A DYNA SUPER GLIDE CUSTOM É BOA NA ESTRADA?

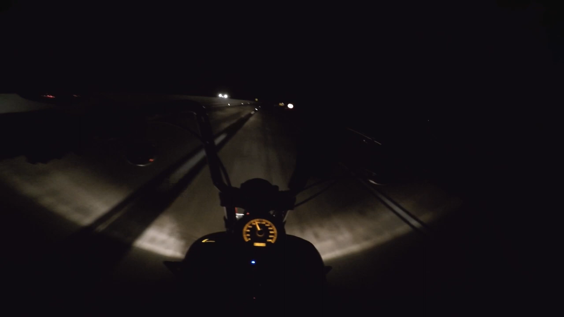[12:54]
O farol alto é super bom, mas... em compensação, o farol baixo é uma lanterninha. A lanterna do meu celular ilumina mais.
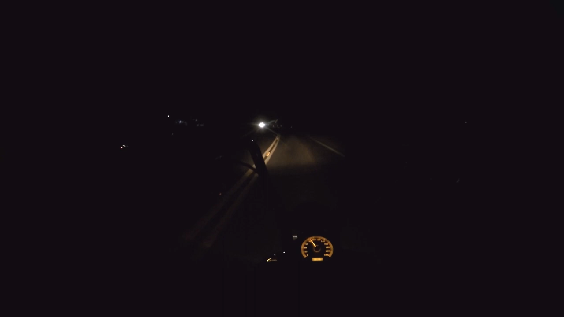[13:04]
E agora começamos a pior parte dessa estrada. E olha, fora que os caras desviam das paradas e eu não tenho como ver o que é que eles estão desviando. Se é buraco, se é bicho ou caralho. Passei na PRF, não incomodaram com o escapamento. Coisa boa, é assim que eu gosto.